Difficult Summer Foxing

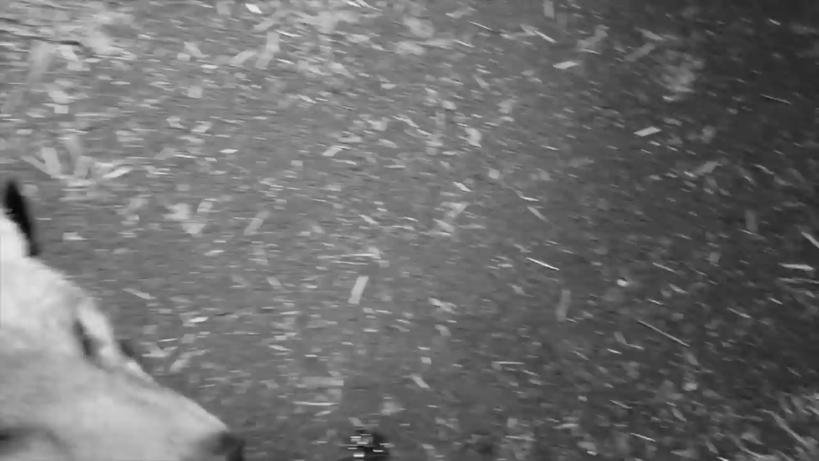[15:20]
now he's a bit of a warrior
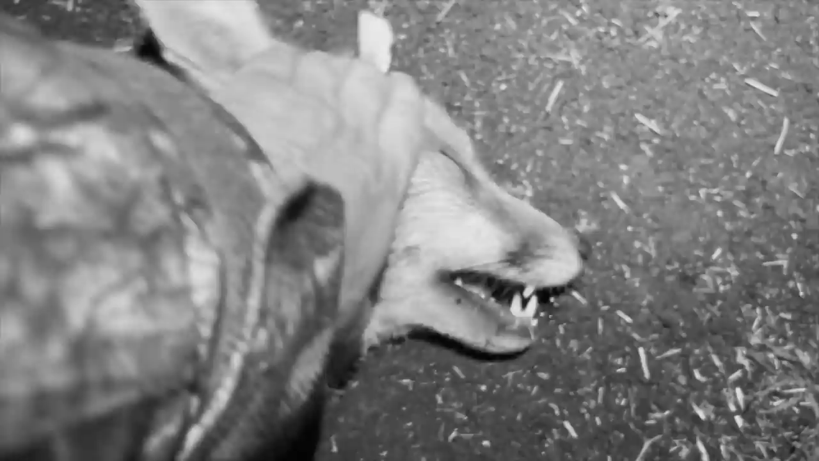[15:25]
he absolutely stinks
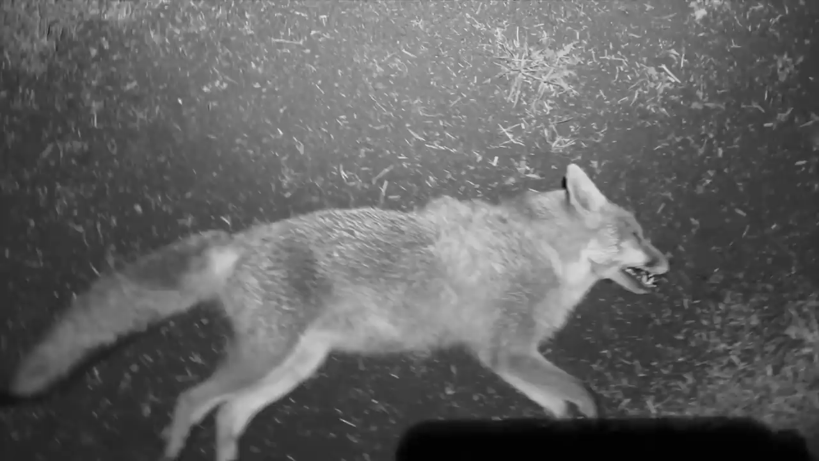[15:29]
we've got dad here and then we've just had mum in the field simply didn't have time to press record just didn't have time but that's the pair and we've already been shown where the earth is so
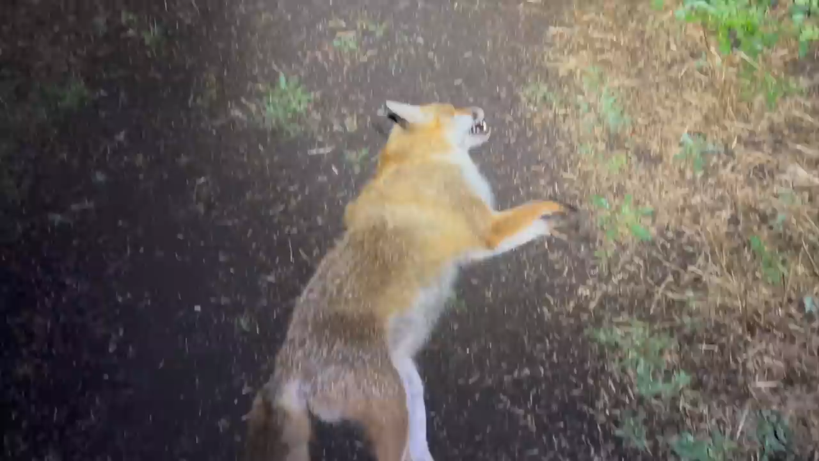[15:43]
we'll get the terrier man in tomorrow come finish the job great result
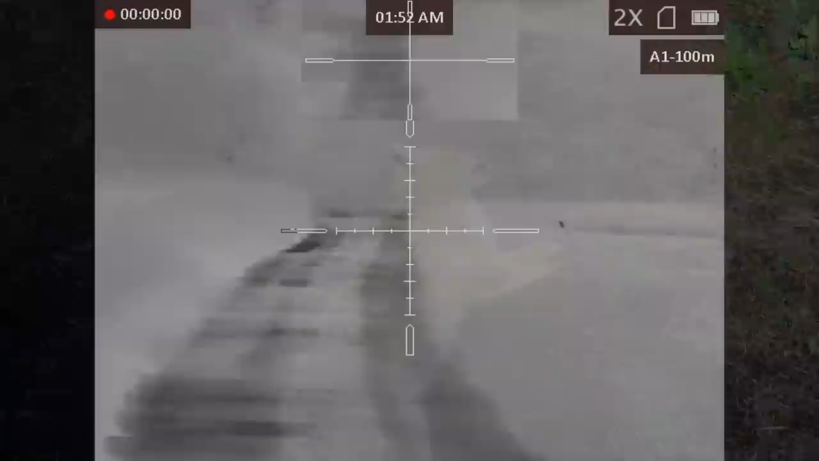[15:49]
time for one more fox now before we wrap up this session i just want to say a big thank you to martin who came over for this particular session he took my niece to her prom
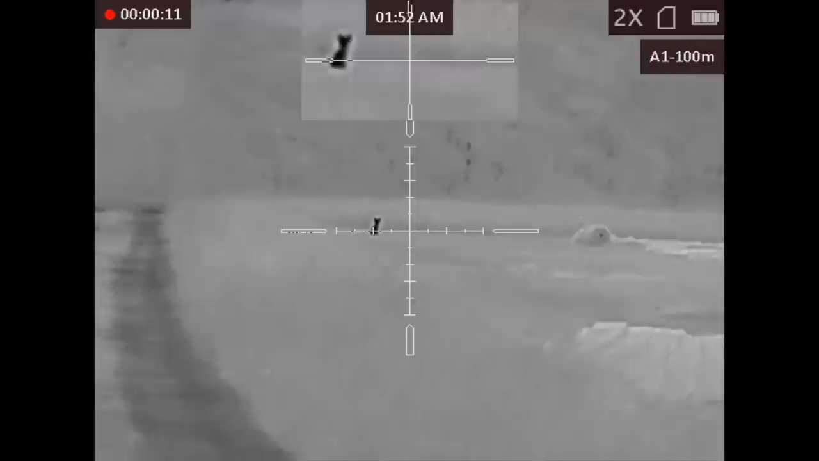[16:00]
so we went out foxing i took him out foxing to say thank you it was difficult because
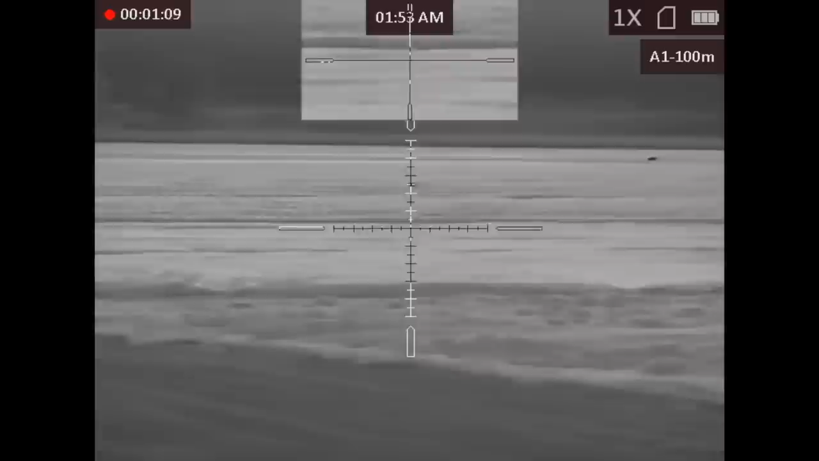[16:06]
again just like earlier all the fields are really full at the moment but we've managed to call the fox out from the cover which
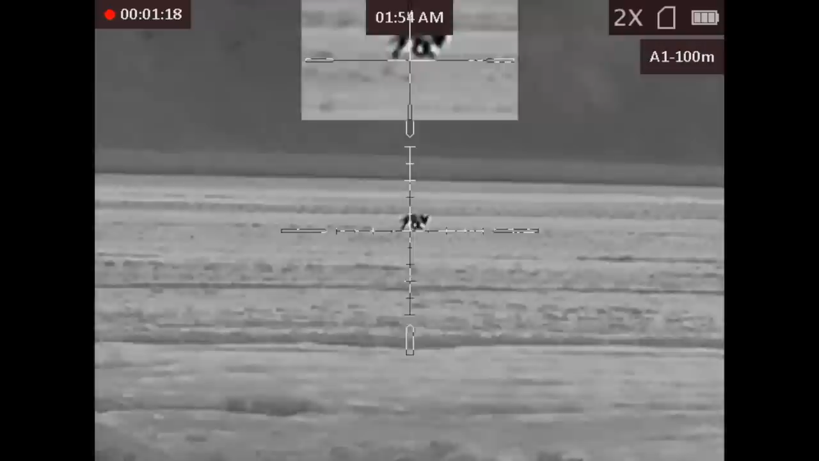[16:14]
is just behind the spinny there and you can see the young cover crop and the birds come in just a few weeks time and we managed to call this one out onto the netting of all things i wouldn't have thought you would see a
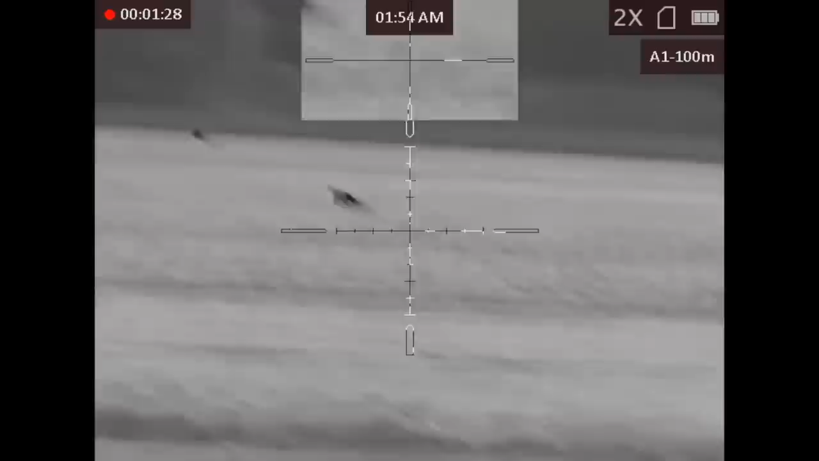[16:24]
fox run across netting in this way but again it must have been hungry it was trying to come round us on the wind but martin pointed out that we should probably
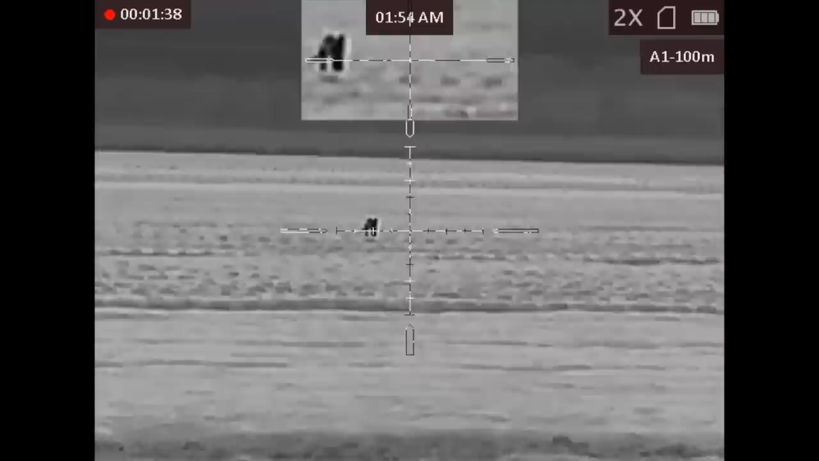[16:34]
take it about there otherwise it would wind us so he was spotting using his spotter so i took the shot
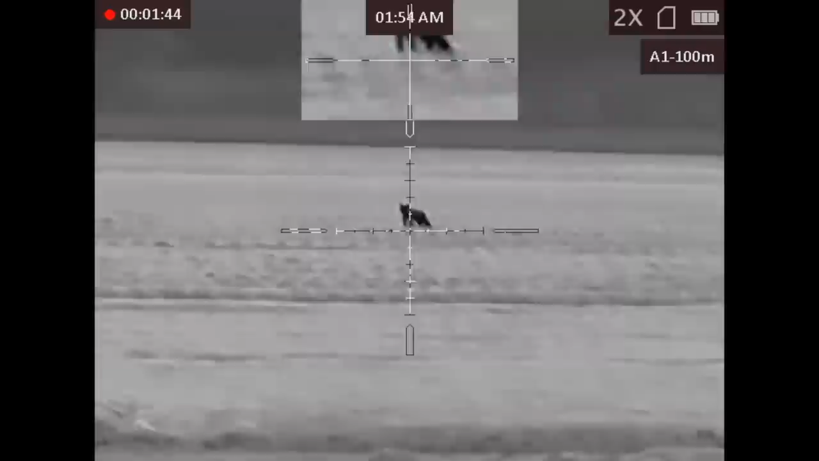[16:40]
at around 140 ish yards give or take
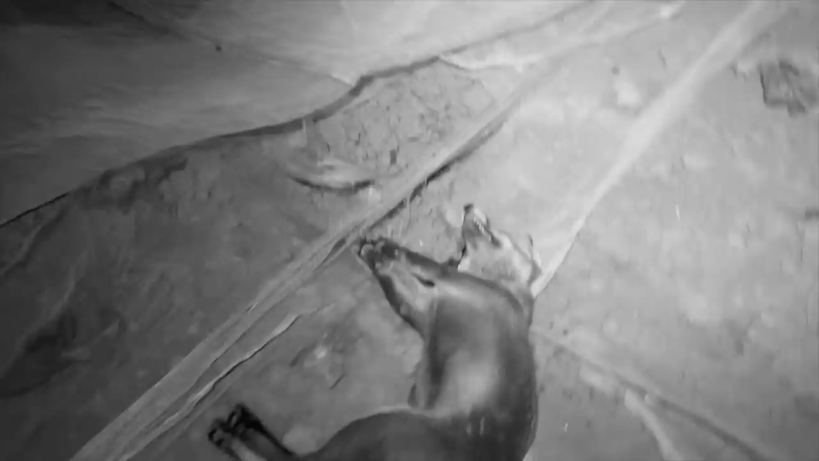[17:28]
There she is, yeah a little vixen, a nicer result, nodicle but she stinks and not very big.